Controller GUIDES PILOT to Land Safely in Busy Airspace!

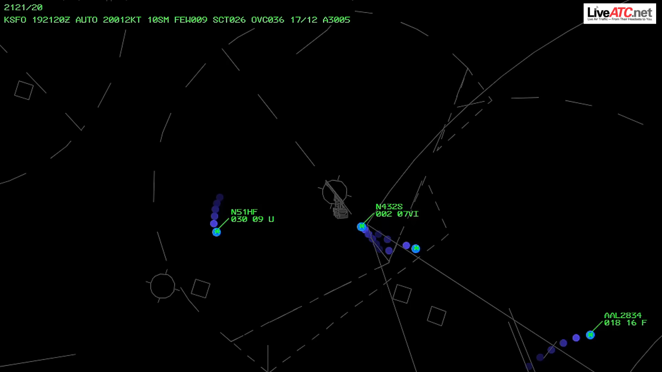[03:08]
64 Mike, just expect a delay for your release, I'm trying to, I'm trying to, um, deconflict some air, aircraft and get them down safely on deck.
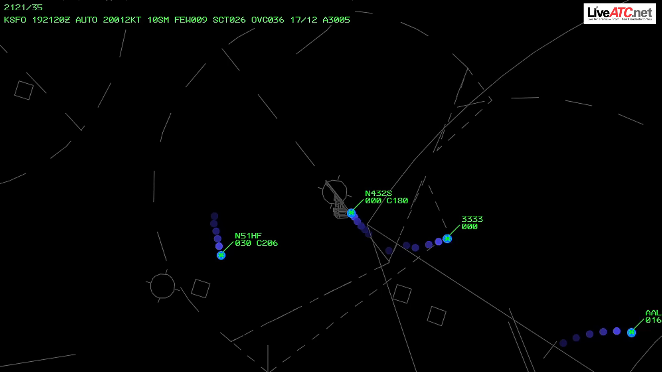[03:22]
Yeah, Roger, no problem, I need to come in. And remember, 64 Mike, go ahead and make a left 180 sir,
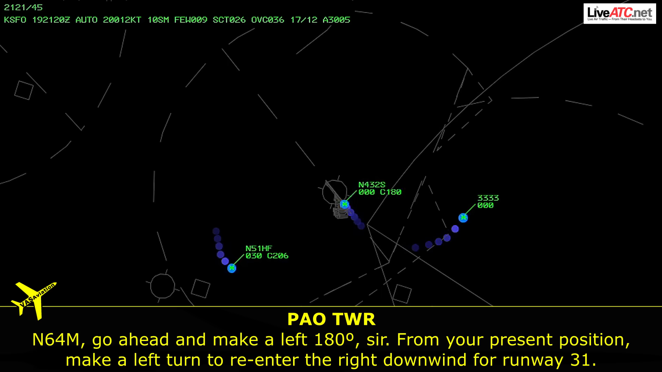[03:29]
from your present position, make a left turn to re-enter the right downwind for runway 31, can you do that for me? I'm doing that right now, 364 Mike.
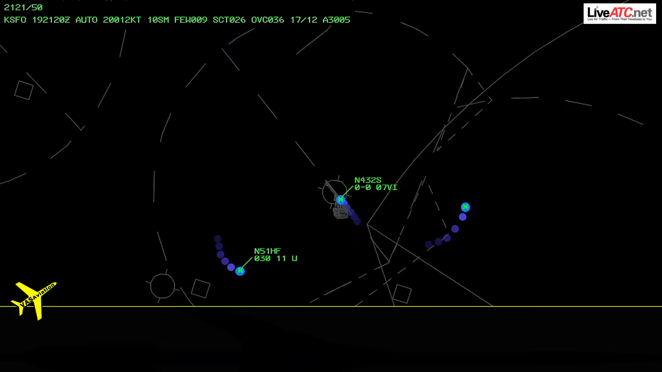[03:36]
64 Mike, roger sir, you're going to be number 1, runway 31, clear to land, winds are currently 2-0-0 at 7.
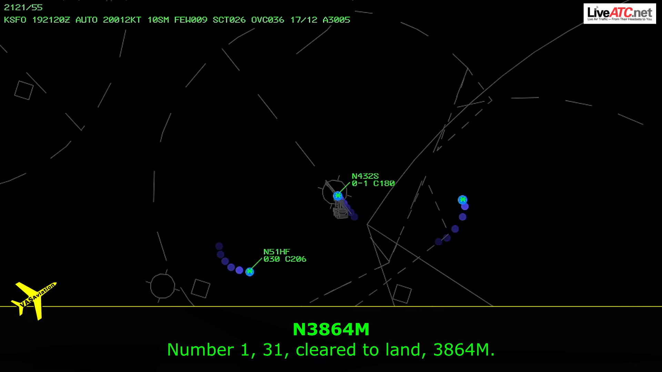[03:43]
Number 1, 31, clear to land, 364 Mike.
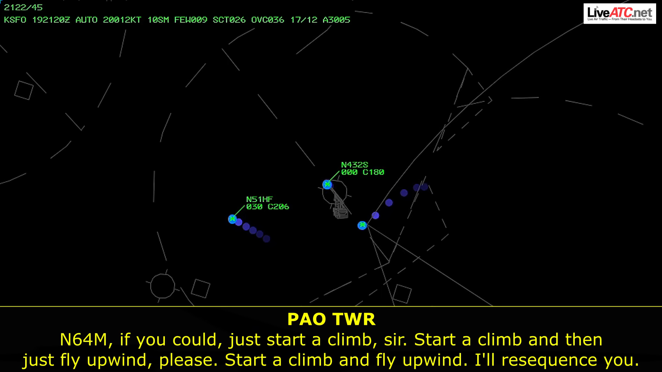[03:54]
Number 64 Mike, if you could just start a climb sir, start a climb. And then just fly upwind please, just start a climb and fly upwind, I'll re-sequence you. I'm flying up now, 364 Mike. 64 Mike,
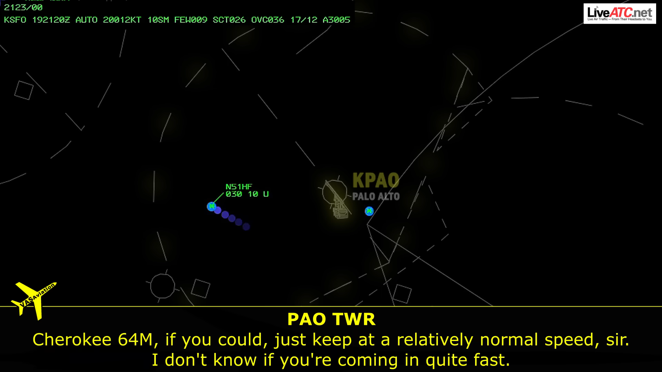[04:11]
if you could just keep it at a relatively normal speed sir, I don't know if you're coming in quite fast. Just fly upwind and then the pattern altitude here, 800 feet. So if you want to climb up to 800 feet, and I'll give you, I'll give you your crosswind turn, just let me know when you're at 800, okay? Affirmative, 364 Mike. First, 64 Mike, you're the only one in the air sir, so just take your time. And then I'm going to tell you to turn a crosswind when you let me know that you're at 800 feet, and we're going to get you safe on deck, okay?
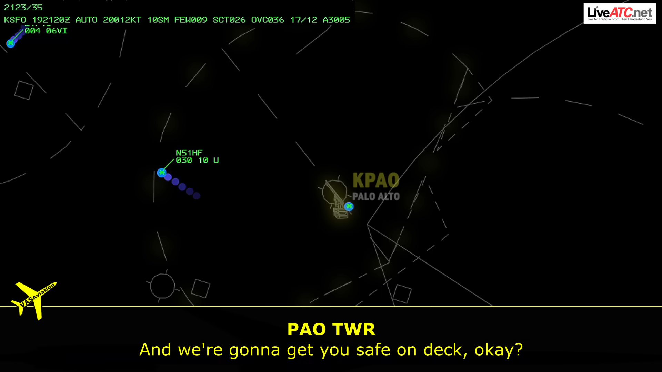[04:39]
Alright, roger down. Loco, great, 64 Mike. Any aircraft on tower waiting to depart, or if I haven't answered you, just stand by. I'll get to you guys in a second, I've got priority, I've got a handle right now.
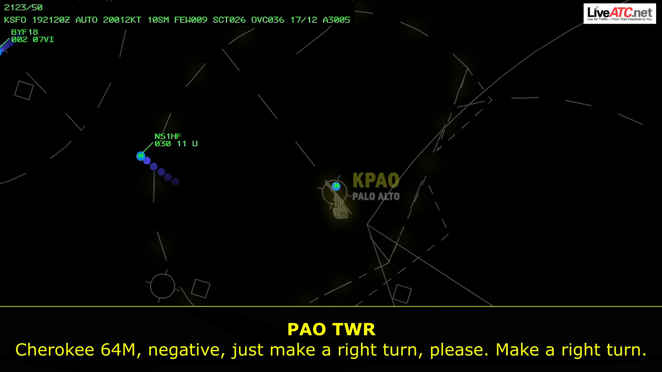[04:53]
64 Mike, negative sir, just make a right turn please, make a right turn. 64 Mike, I just need you to, I told you I was going to call your right crosswind, okay? So I want you to fly northbound and climb up to 800 feet, okay? I need you to climb up and let me know when you're at 800 feet. Just continue on your current heading until you're at 800 feet.
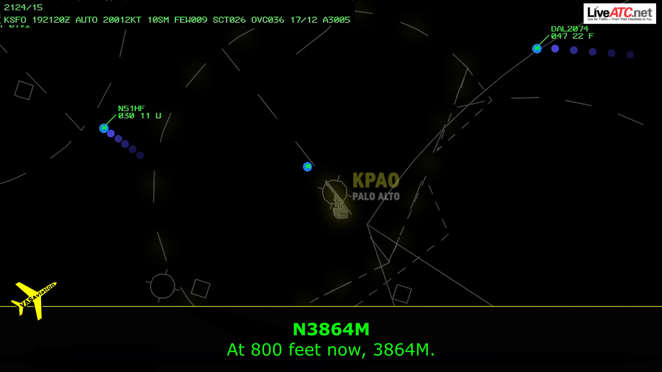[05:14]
At 800 feet now, please, 64 Mike. 64 Mike, start a right crosswind turn, I want you to cross over the field and enter the right downwind. Can you do that for me? Uh, crossing the field, entering the right downwind, 364 Mike.